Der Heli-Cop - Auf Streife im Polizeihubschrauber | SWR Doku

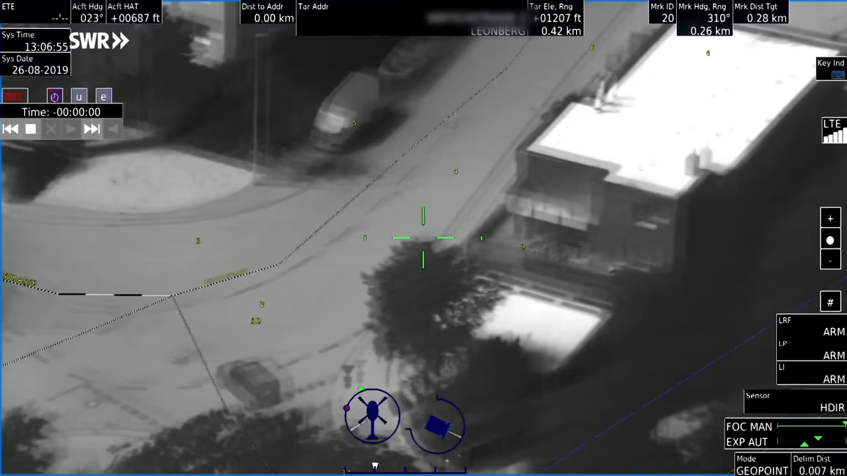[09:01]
Kreuzung ins D-Gebiet an der Kreuzung, ja, jetzt von rechts oben kommen, ja. Legatisch. Keine Basecamp. Nee. A4.
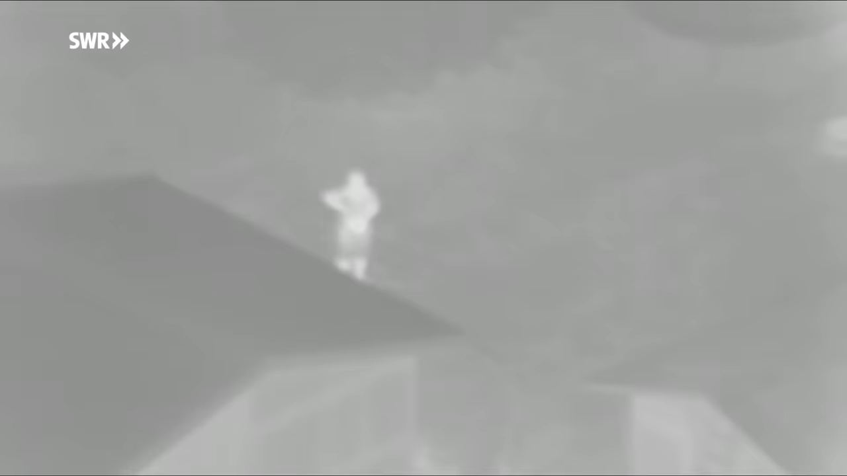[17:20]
Und diese Strahlung macht die Kamera sichtbar. Also es entspricht nicht dem sichtbaren Licht.
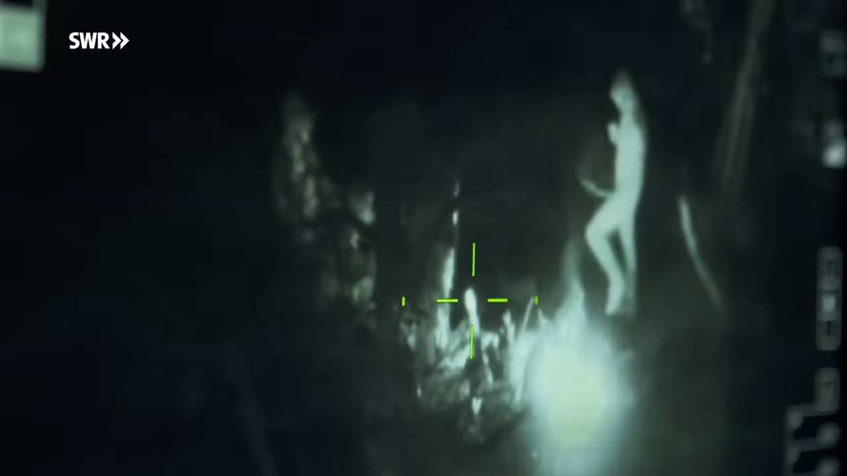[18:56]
Was uns insbesondere auch unserer sehr guten Kamera-Fraktion dann geschuldet ist.
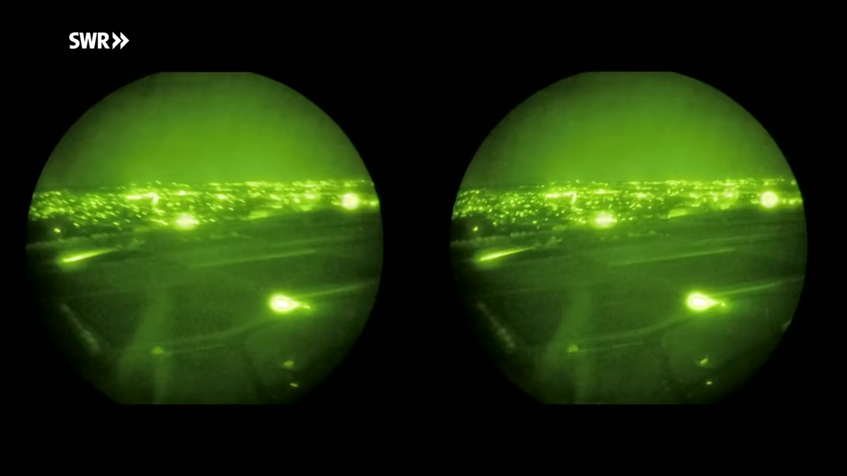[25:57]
Wir haben etwa einen Ausschnitt von 40 Grad.
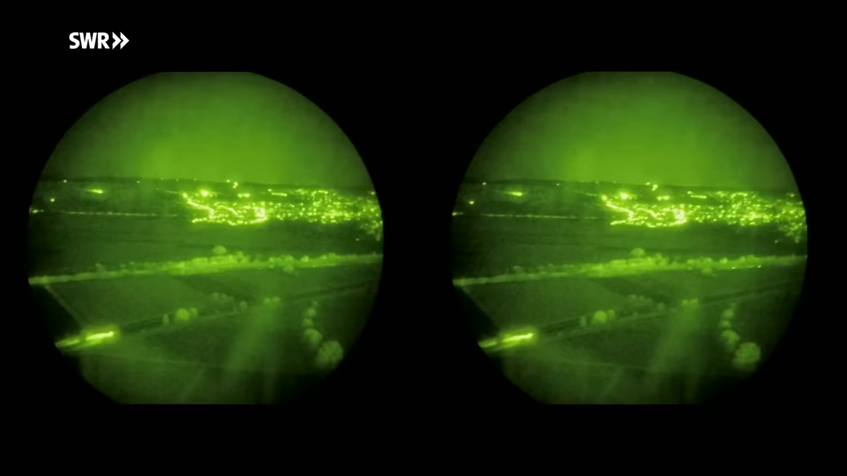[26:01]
Damit ist das ganze weibliche
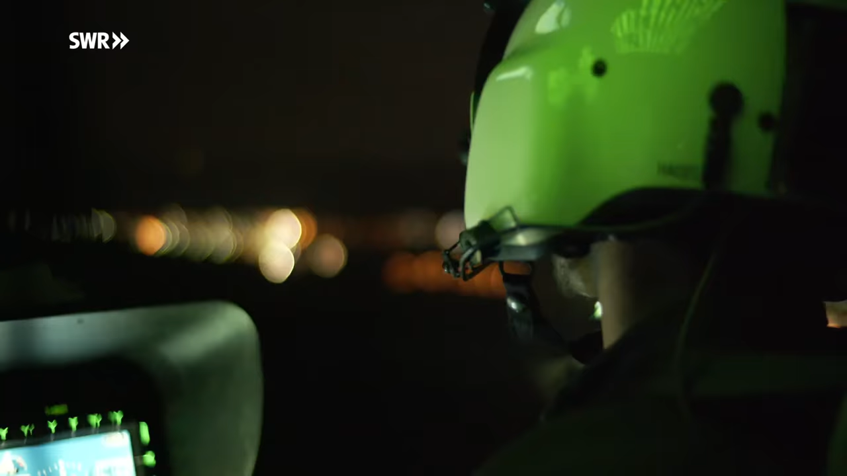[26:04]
Vorstellungsvermögen des peripherischen Säden etwas eingeschränkt.
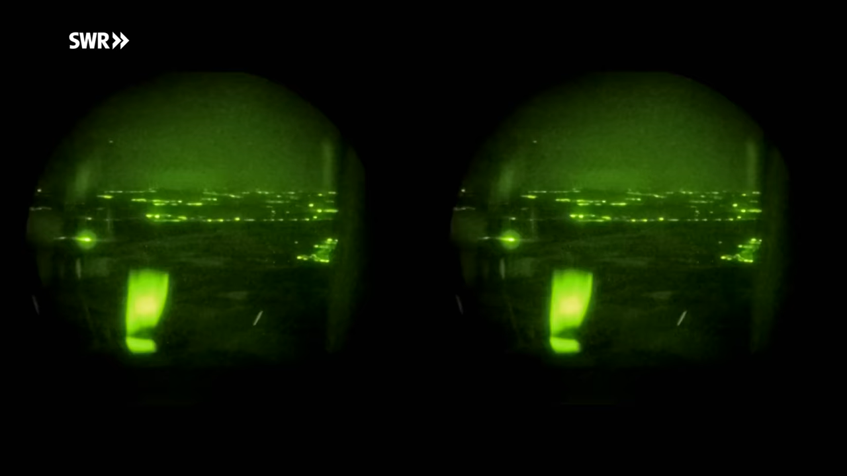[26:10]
Und für die Flugführung, für den Blick in den Luftraum, muss ich regelmäßig den Luftraum scannen,
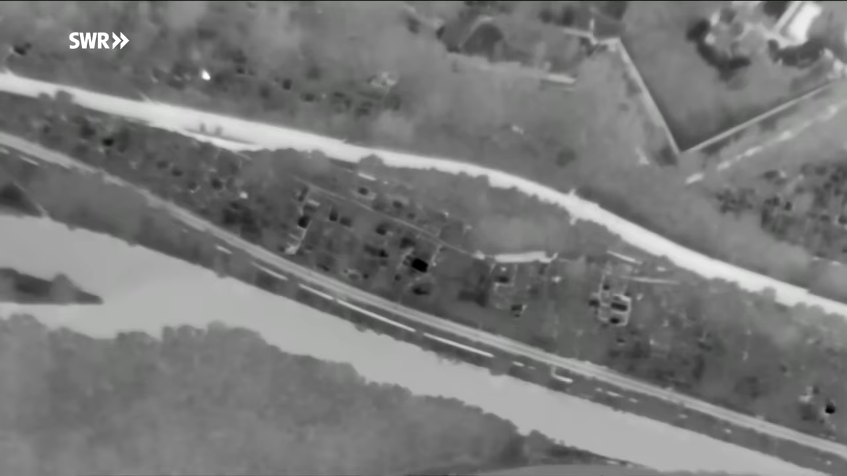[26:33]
Das ist direkt an der Donau auch Kleingartenanlage.
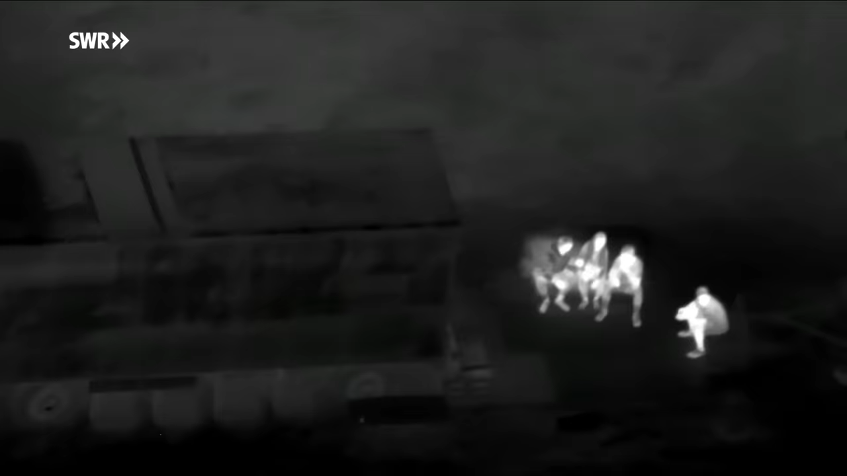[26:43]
In einer war Betrieb, aber es war das Jugendliche.
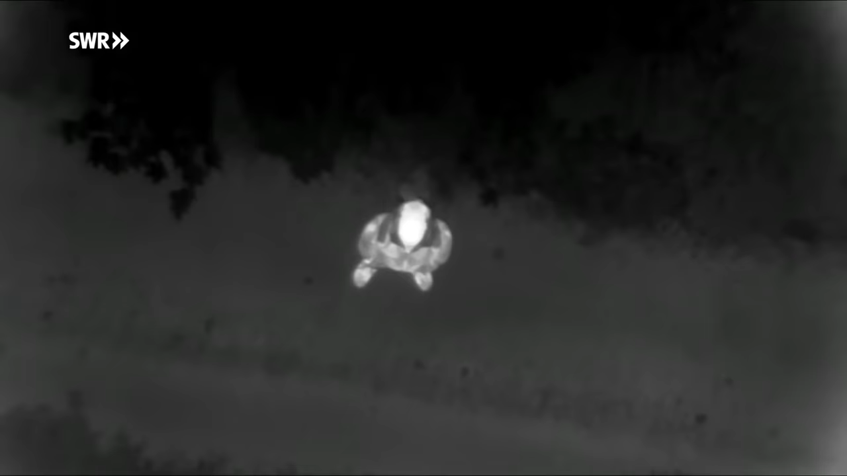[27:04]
Nur korpulent. Nur korpulent, weil es könnte... Möchtest du mal von der Seite... Wir sind wir direkt drüber. Na rechts, war nach rechts, ja. Neun Uhr tief. Das ist gut. Das ist eigentlich direkt parallel zu diesem Weg an der Iller. Ja, stopp. Und jetzt mal nach rechts versetzen. Drei oben. Ja. Weil der ist begleitet mit Jacke, lange Hose. Die Kamera erkennt Details, die gerade nachts sonst nicht feststellbar wären. Mit kurzer Hose unterwegs ist er da auch ein Rucksack.